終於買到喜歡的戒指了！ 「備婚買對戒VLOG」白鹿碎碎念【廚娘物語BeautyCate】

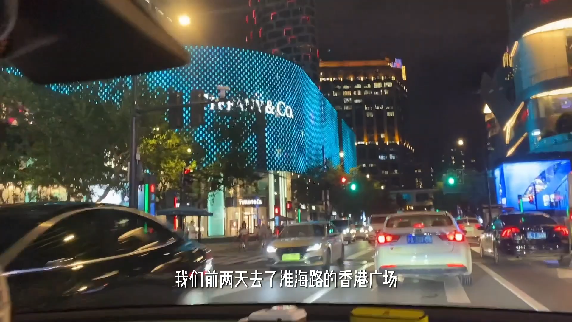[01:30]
我们前两天去了淮海路的香港广场那边呢算是上海比较繁华的地端之一站